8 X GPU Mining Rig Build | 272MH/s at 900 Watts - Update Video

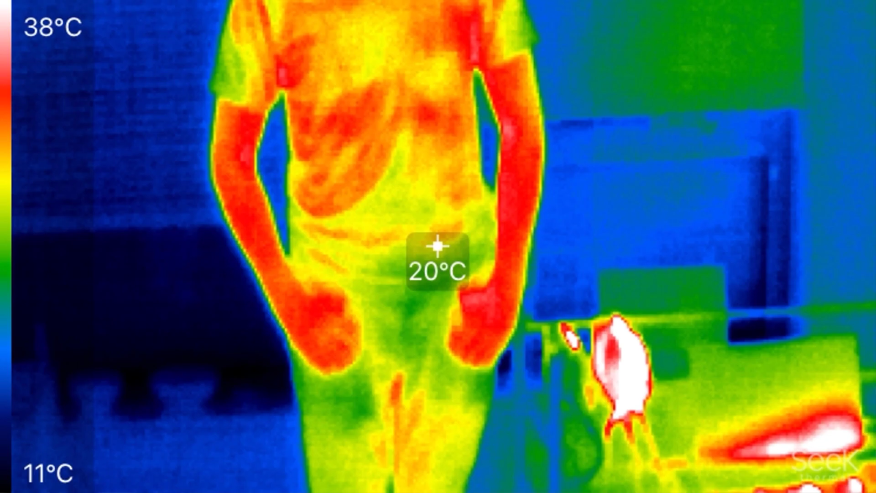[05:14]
On screen: spot 20°C, scale top 38°C, scale bottom 11°C
Right here in this thermal imaging, you can see where the core heat is being generated. It is doing an excellent job at keeping this Vancouver apartment warm.
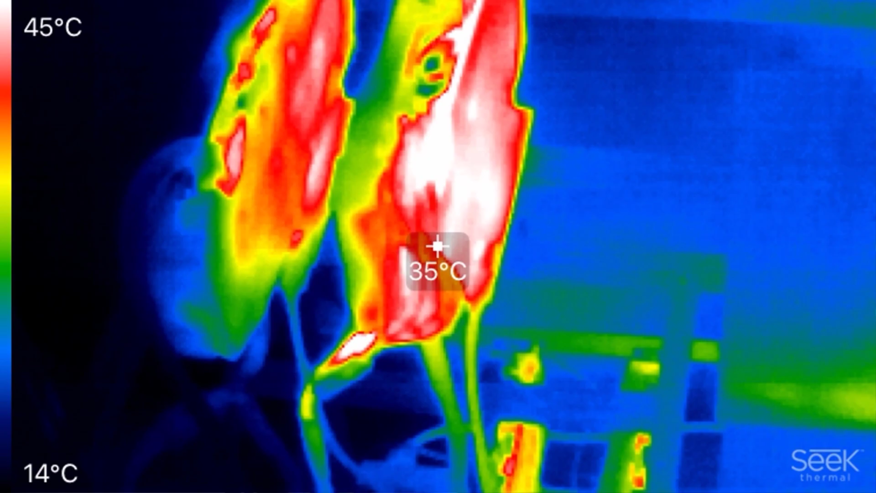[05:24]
On screen: spot 35°C, scale top 45°C, scale bottom 14°C
This really gives a good representation of which components are drawing more power than the others.
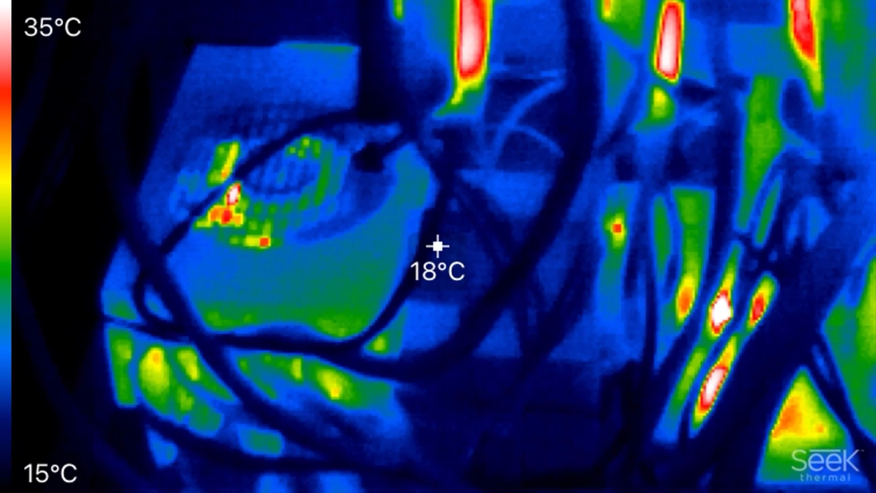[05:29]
On screen: spot 18°C, scale top 35°C, scale bottom 15°C
Obviously the cards that are producing more heat are drawing more power, hence they're mounting at a higher hash rate.
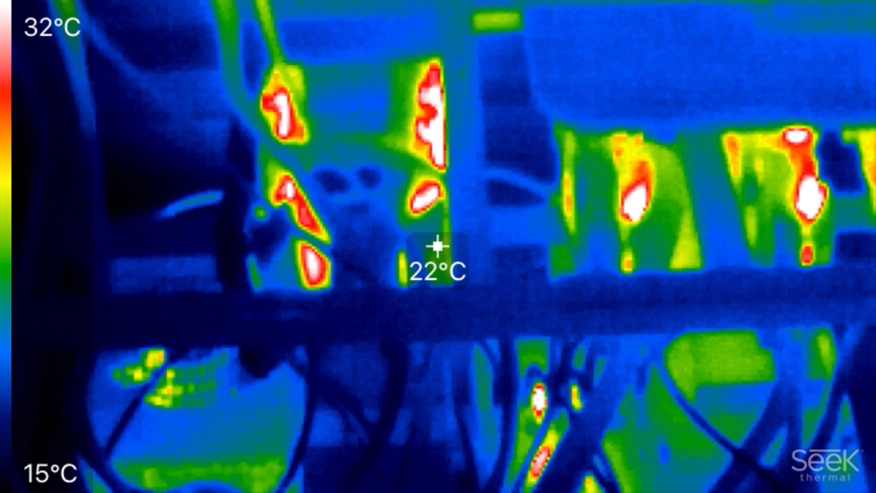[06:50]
On screen: spot 22°C, scale top 32°C, scale bottom 15°C
You can see in this thermal imaging how little heat is actually produced by that power supply, so that just proves how good it really is.